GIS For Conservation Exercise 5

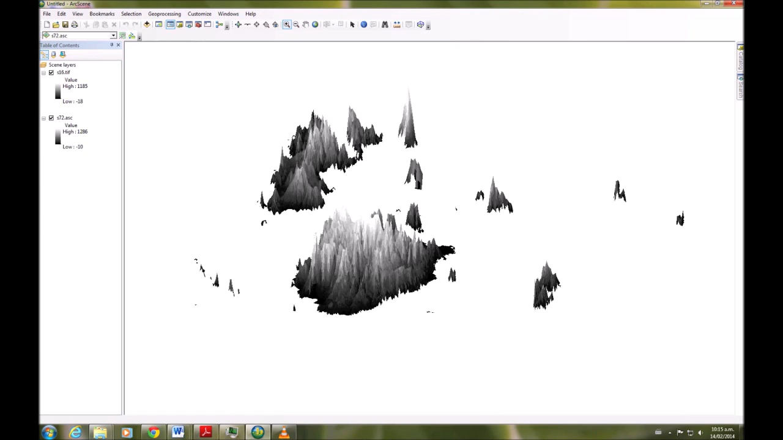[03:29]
Okay, that looks much better, but it's still a bit too high.
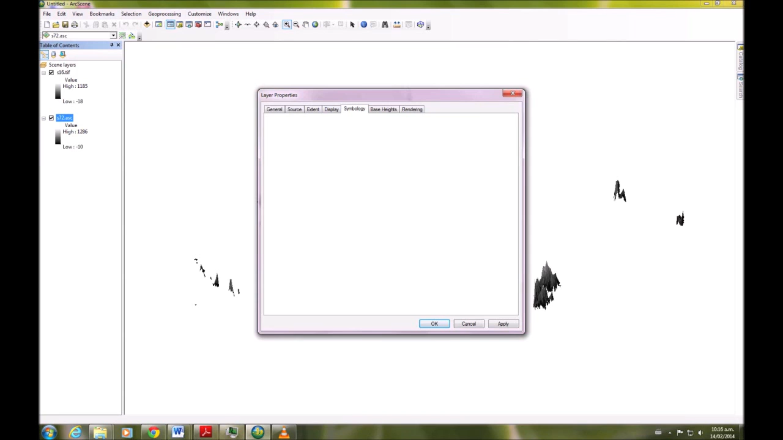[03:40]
I'm just going to change the symbology just so that they stand out a bit better.
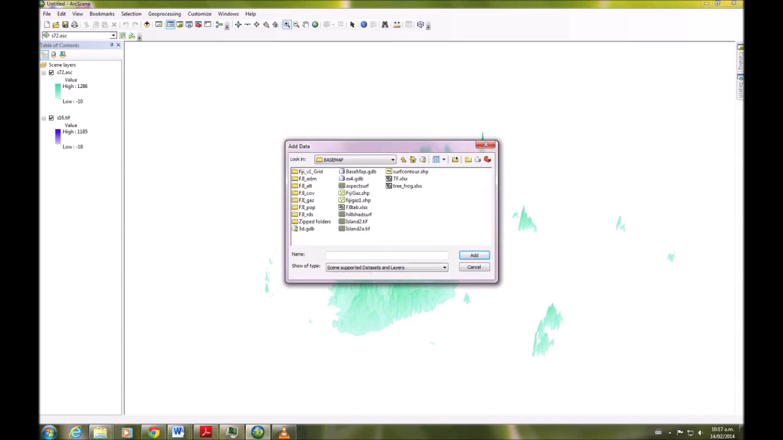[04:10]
from a much earlier exercise.
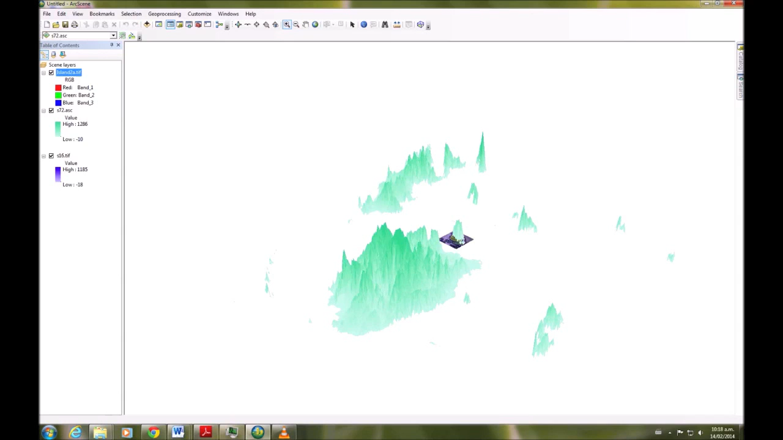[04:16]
And you can see it sitting there, but it's still in 2D,